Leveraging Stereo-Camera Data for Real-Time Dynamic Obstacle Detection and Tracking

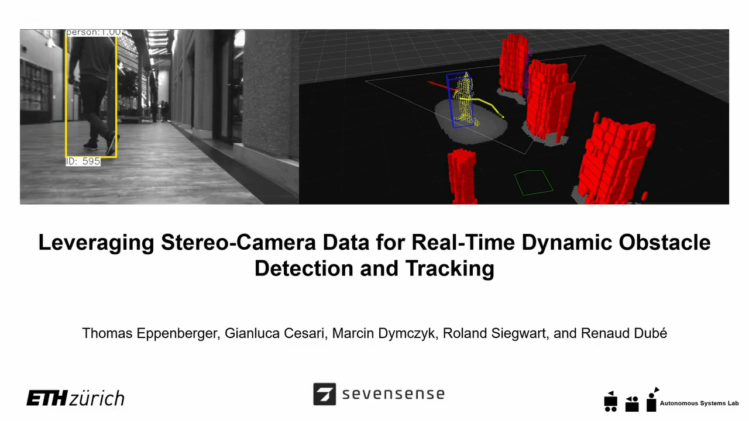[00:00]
This work is about leveraging stereo camera data for real-time dynamic obstacle detection and tracking.
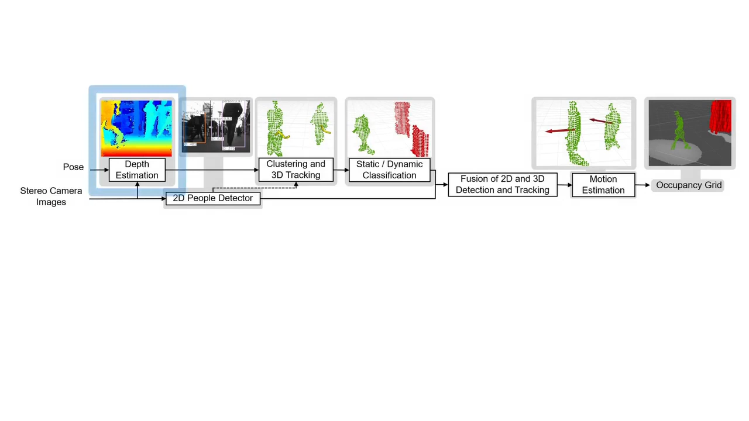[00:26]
The first module performs depth estimation based on the serial images and generates a 3D point cloud.
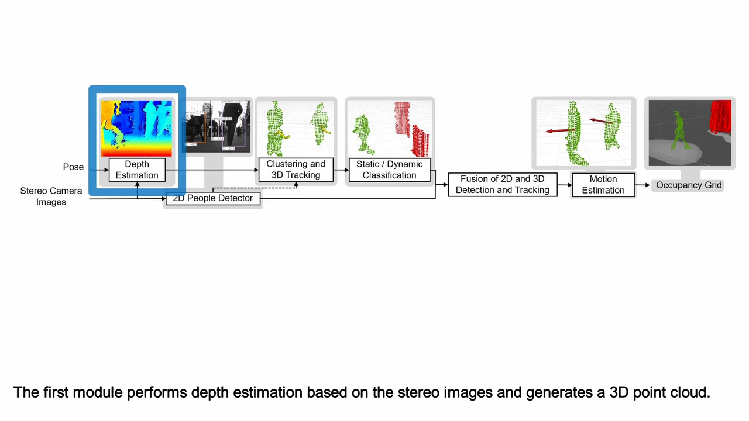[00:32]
The subsequent module clusters a point cloud to identify individual objects and tracks them through frames.
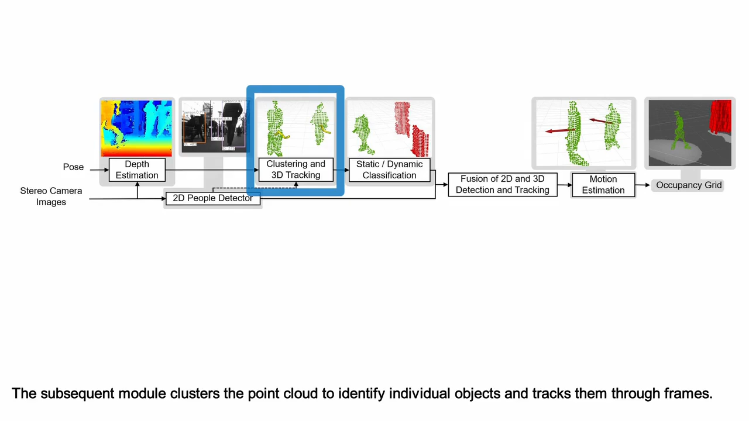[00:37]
To perform the tracking, we associate the centroid of each cluster to its nearest neighbor in the previous frame.
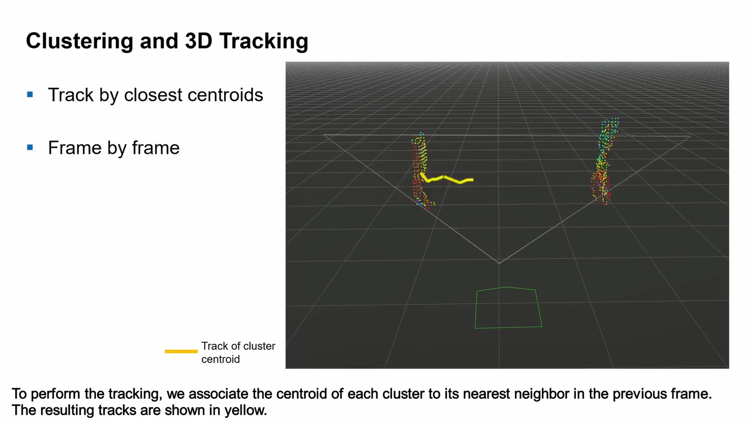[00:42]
The resulting tracks are shown in yellow. The third module classifies individual objects as either static or dynamic.
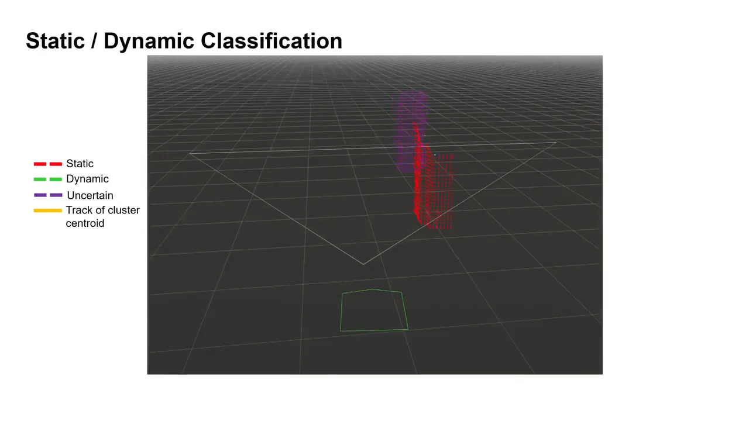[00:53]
To perform this classification task, we use per-point global nearest neighbor searches and a
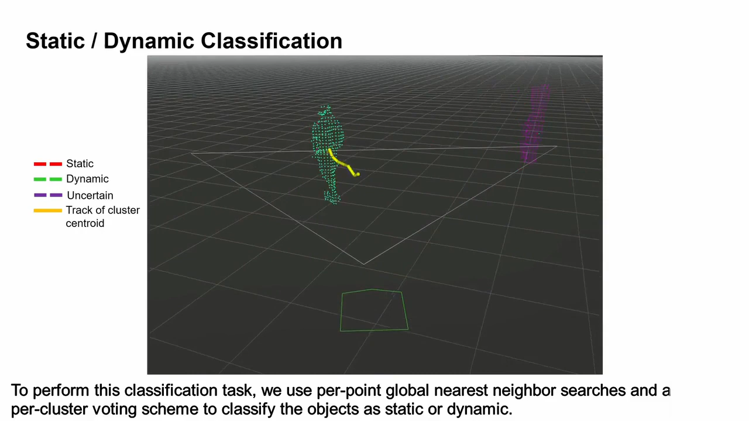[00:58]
per-cluster voting scheme to classify the objects as static or dynamic.
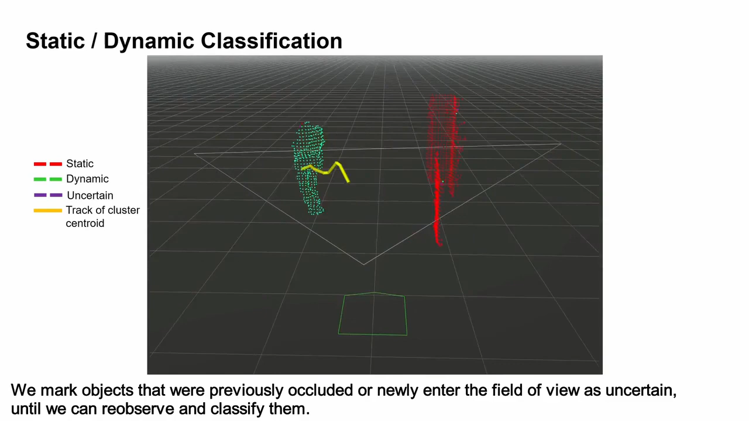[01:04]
We mark objects that were previously occluded or newly entered the field of view as uncertain until we can re-observe and classify them. To make the dynamic object classification more robust,
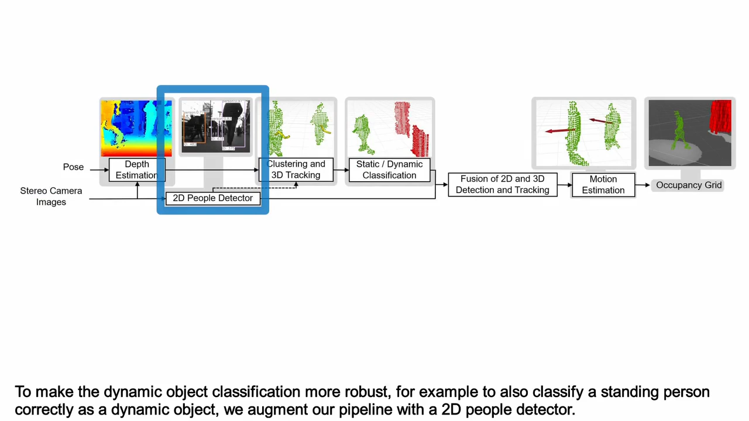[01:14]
for example to also classify a standing person correctly as a dynamic object, we augment our pipeline with a 2D people detector.
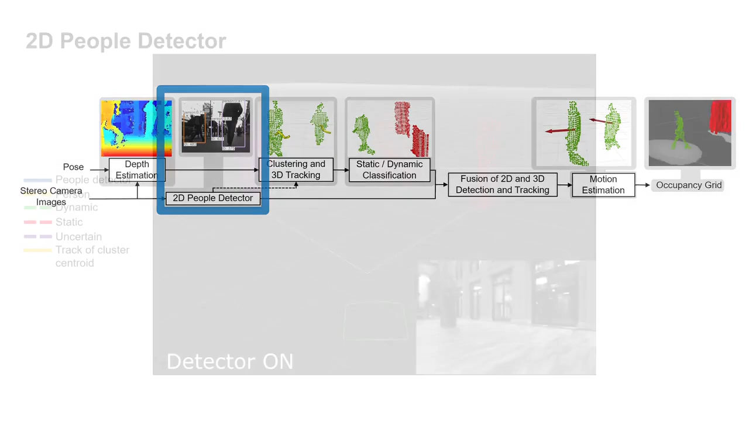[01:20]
Here we show that with the people detector, we can classify the person as a human and hence as a dynamic object immediately.
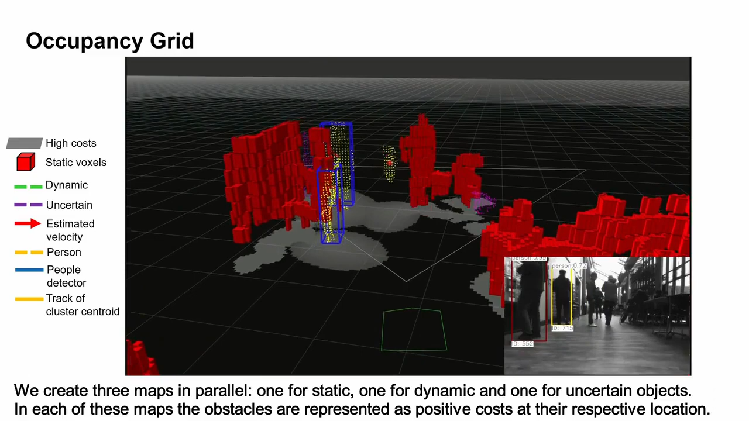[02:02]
In each of these maps, the obstacles are represented as positive costs at their respective location.